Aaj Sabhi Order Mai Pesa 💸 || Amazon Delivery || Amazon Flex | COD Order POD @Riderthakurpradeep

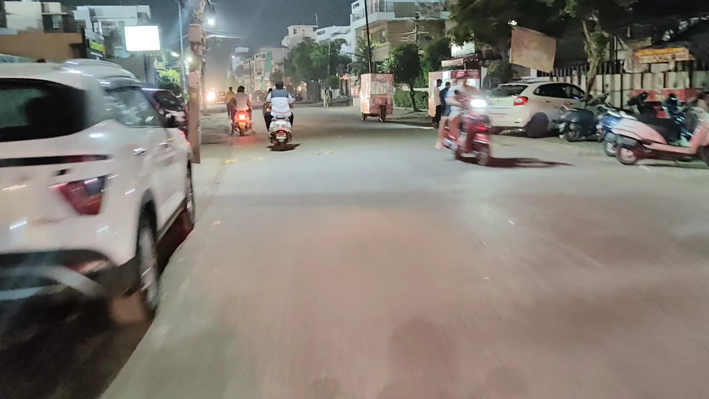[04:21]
भाई इस रोड पे आना था लेकिन भाई उधर जल्दी जल्दी पता नहीं कैसे कट हो गया, राइट पहले कट ही हो गया, अपने सेकेंड गेट लेने का।